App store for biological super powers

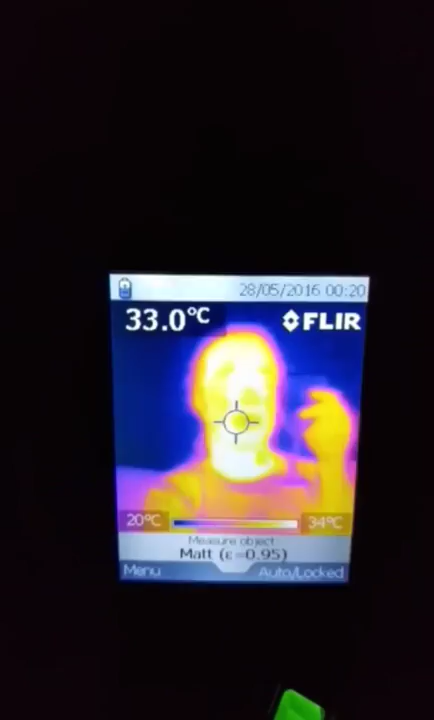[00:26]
On screen: spot 33.0°C, scale top 34°C, scale bottom 20°C
So this is a FLIR infrared camera. It can see heat so even in the dark it's still able to see.
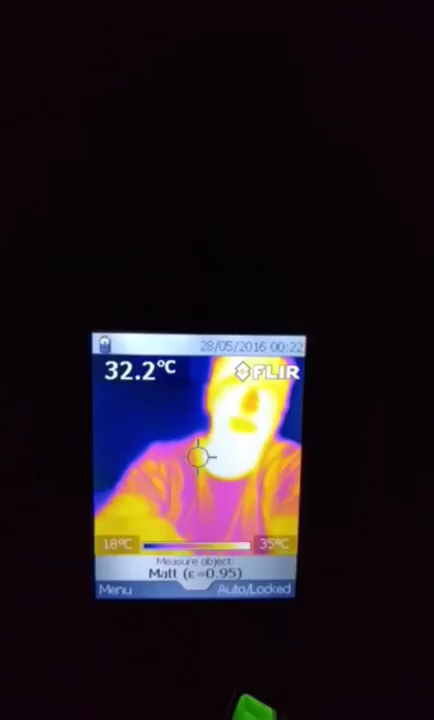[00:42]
On screen: spot 32.2°C, scale top 35°C, scale bottom 18°C
Start again. Nah it's getting added. So this is interesting here. This is a new way to see reality.
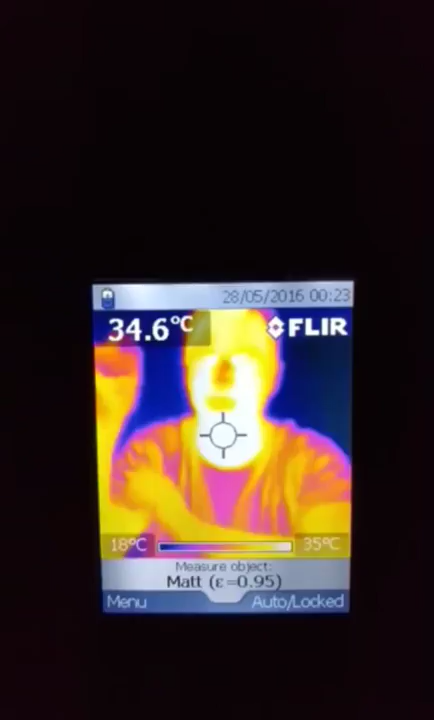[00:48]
On screen: spot 34.6°C, scale top 35°C, scale bottom 18°C
It's kind of like an augmented view of the world through infrared. Imagine if we can see gravitational waves or the entire spectrum across.